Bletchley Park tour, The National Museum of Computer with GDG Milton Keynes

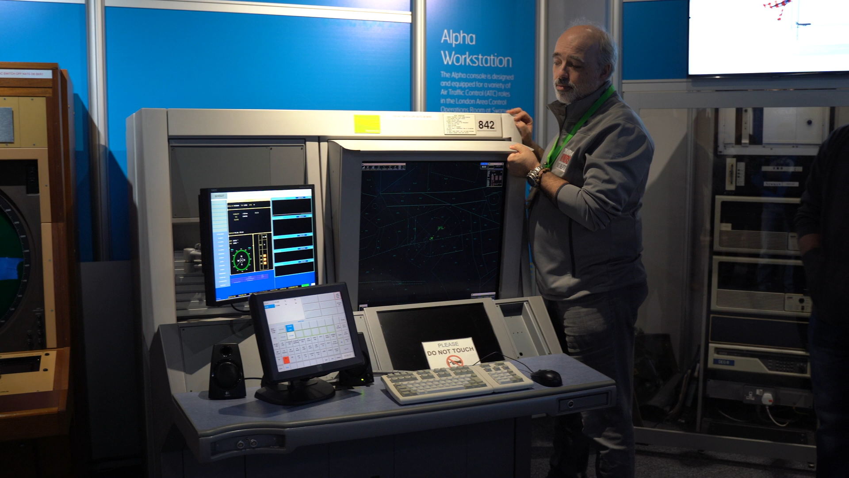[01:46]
This is the 2008 model of that.
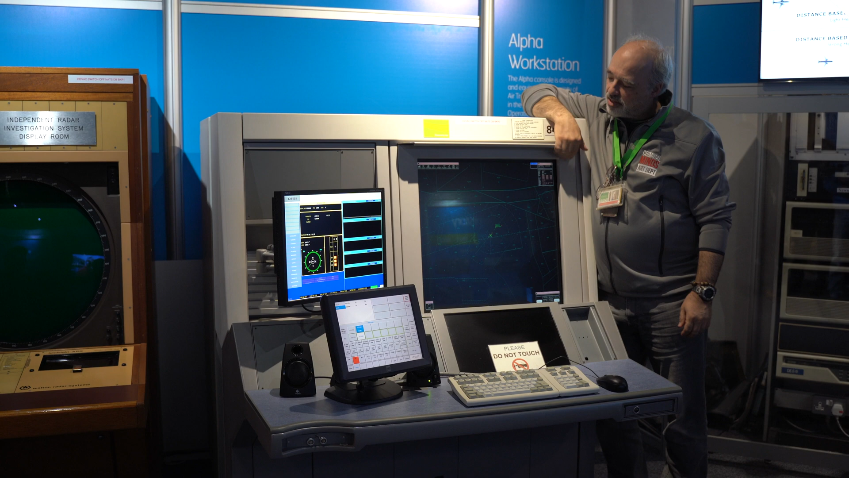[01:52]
We have a plane coming in, it has priority on the runway. So nothing else is allowed on the runway.